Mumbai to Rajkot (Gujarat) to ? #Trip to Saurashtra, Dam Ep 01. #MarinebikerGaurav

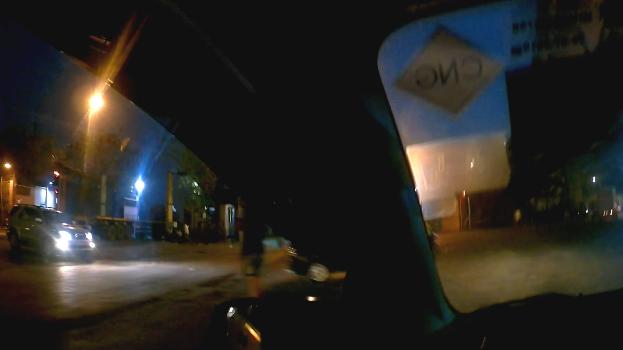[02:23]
बताओ मारुति सुजुकी सेलेरियो 1.5 साल में ये ब्रेकर पर टच हो रही है और ये बच गई।